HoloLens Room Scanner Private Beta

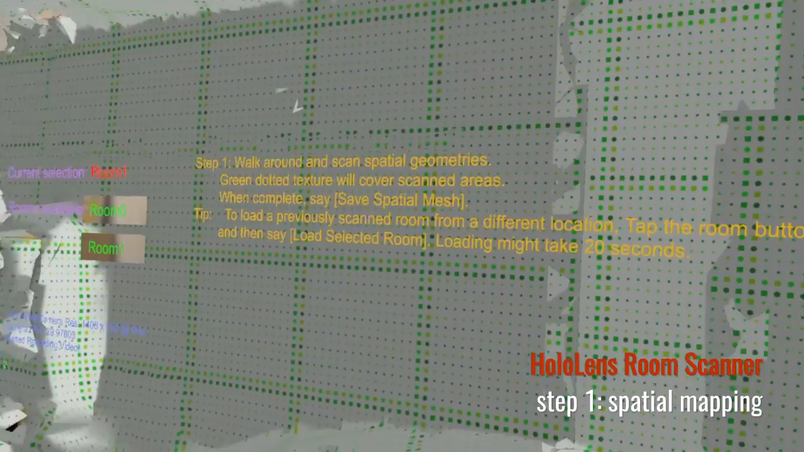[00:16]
Hello everyone, welcome back to my HoloLens update.
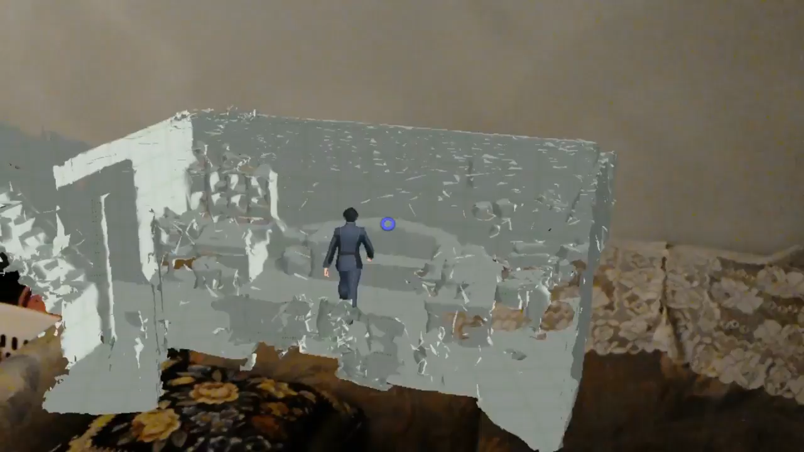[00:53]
this is the space all mapped in my living room and as you can see with this
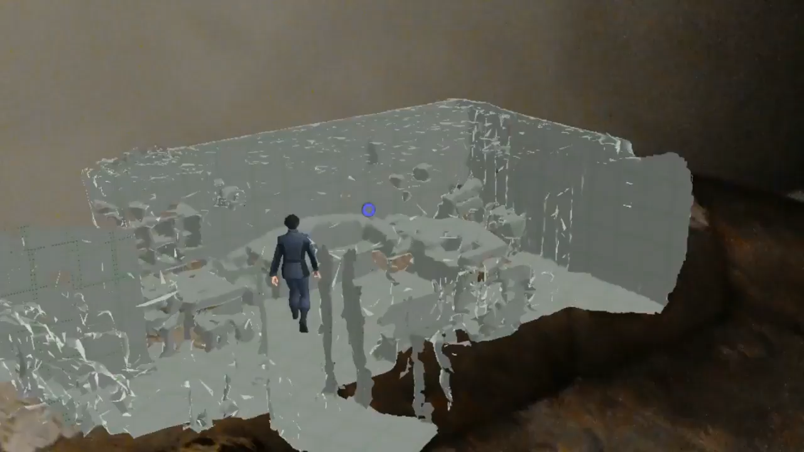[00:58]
spatial mapping material you can see moving around right by the sofa here.
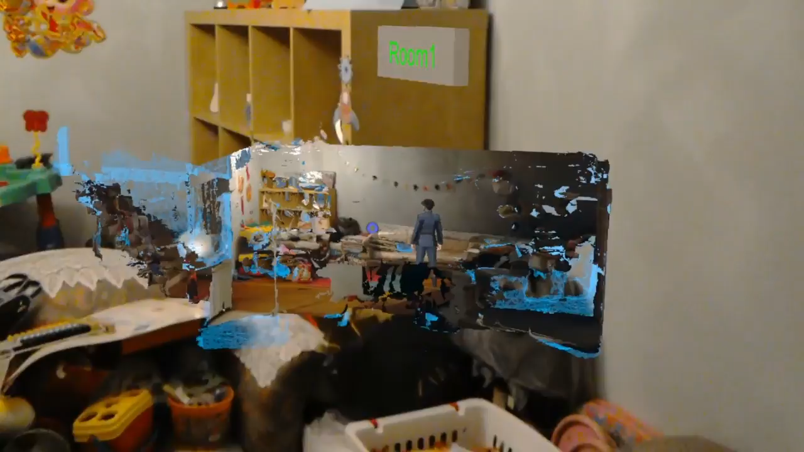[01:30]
And as you can see here the frame rate in this stage is not very good
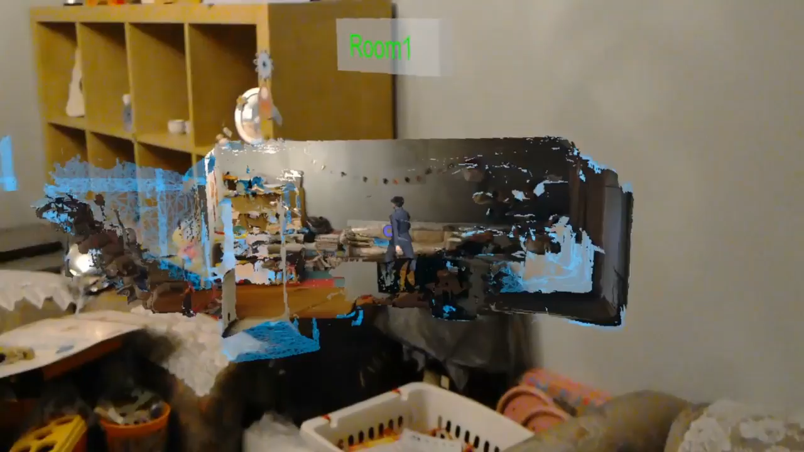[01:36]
but you can see a very crisp version of the minimap.
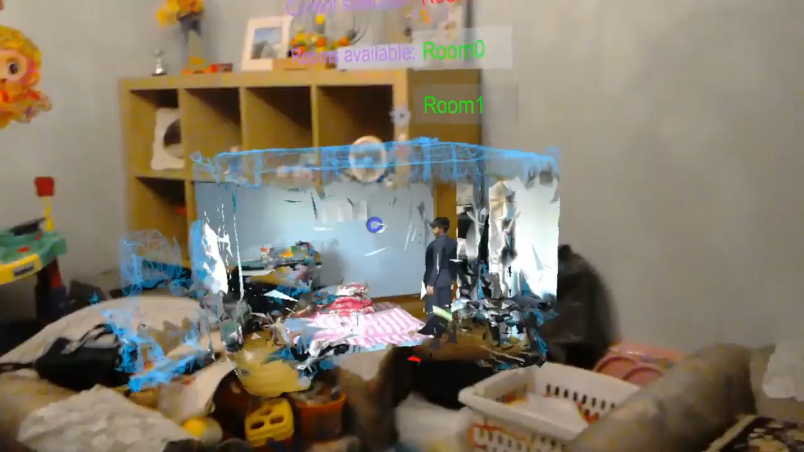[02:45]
So you can see me actually as if I'm walking inside this virtual room here.